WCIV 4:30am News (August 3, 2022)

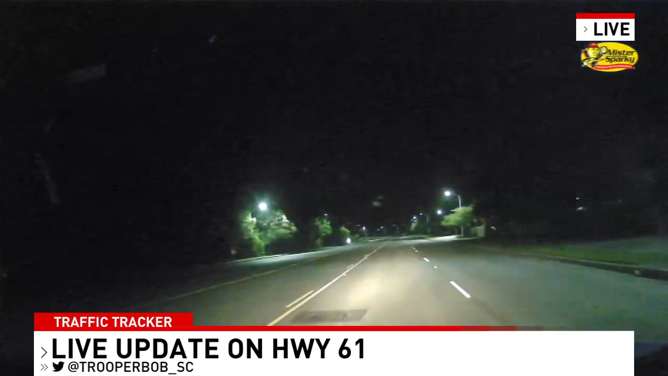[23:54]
If you're making your way out from Somerville down towards 61 into the city, you're not going to have any issues or out to Main Road Key with Seaboard Collins. You can see right in front of me very actually no traffic on this side of town. Interstates are looking good. 26 526 areas of construction that are wrapping up right now. They're expected to be out of the roadway here as we speak in just a couple minutes. That's going to be 194 mile marker right around Jedberg and also the eastbound side of 26 right near Ashley Fosfate.
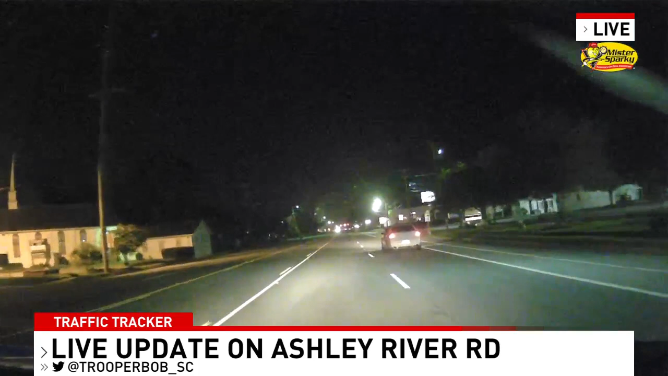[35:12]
And as Bob mentioned, those roads are pretty clear. So the drive times all sitting pretty at or below that 20 minute mark.